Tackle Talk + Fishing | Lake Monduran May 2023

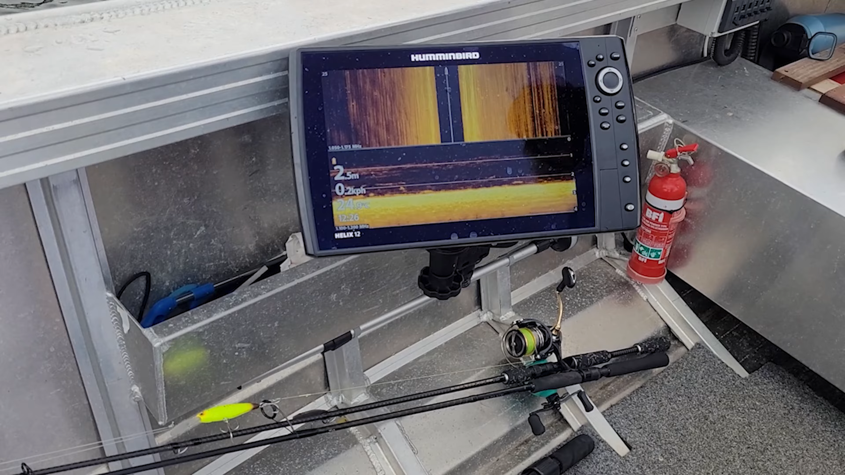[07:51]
On screen: depth 2.5 m, speed 0.2 km/h
You can't really see what's coming through there, but they're rolling through the sounder on a lovely edge.
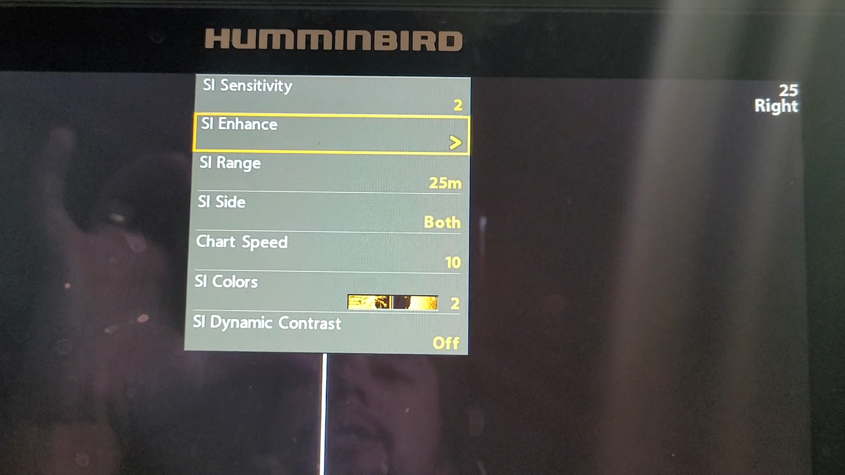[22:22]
My range out to left and right was 25 meters. Chart speed's always 10.
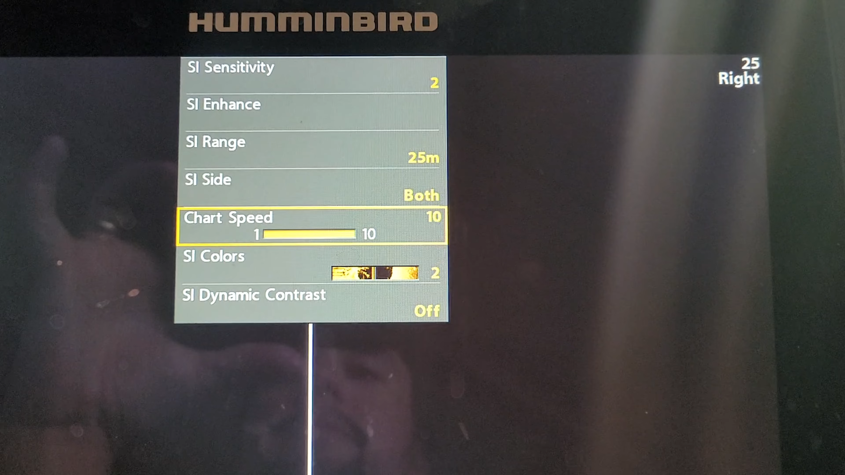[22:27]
And the color palette is number 2.
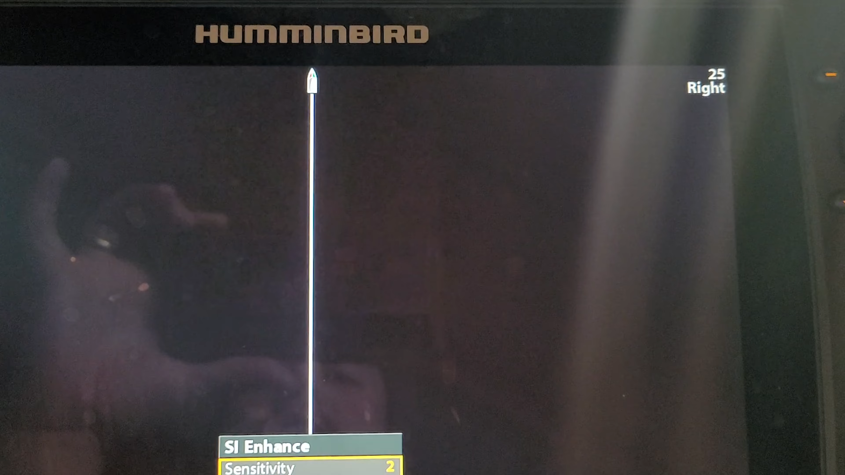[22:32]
When I go to the enhanced settings here, I run my sensitivity at 2, my contrast is at 13, sharpness off, contour mode off.
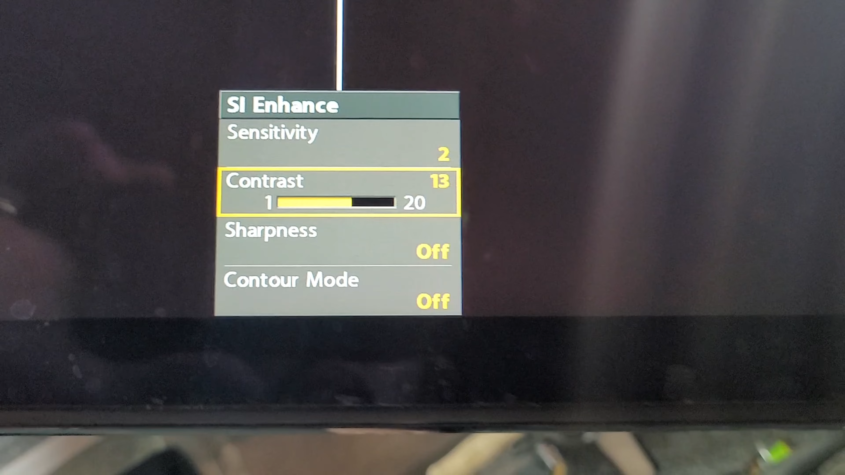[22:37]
And that is how I was getting a few of these shots, which I'll post up.
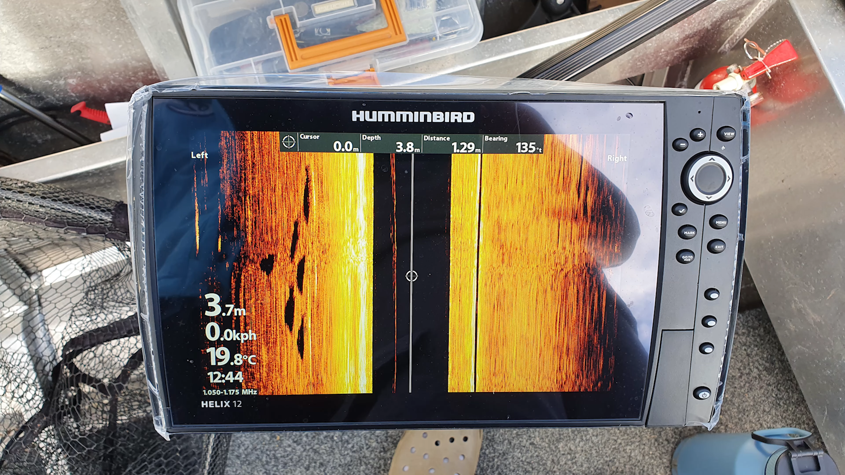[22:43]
On screen: water 19.8°C
Now the clarity does come and go. When I'm stationary, I get fine pictures.
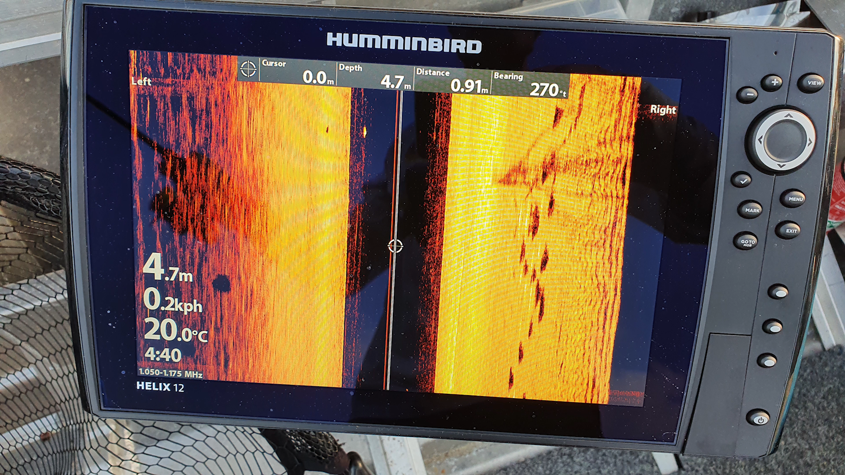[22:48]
On screen: depth 4.7 m, water 20.0°C
When I'm moving, I get fine pictures. I never ever have issues on those settings.
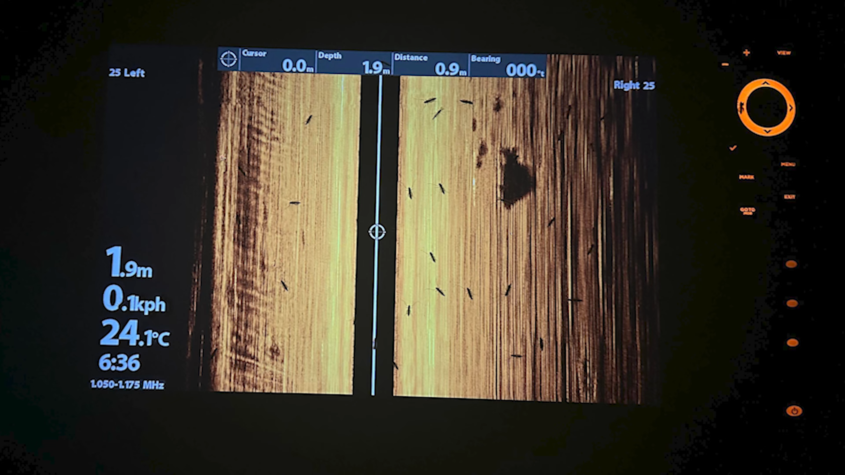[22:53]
On screen: depth 1.9 m, water 24.1°C
And you can see the pictures there are actually pretty good. I take these two in the boat as well.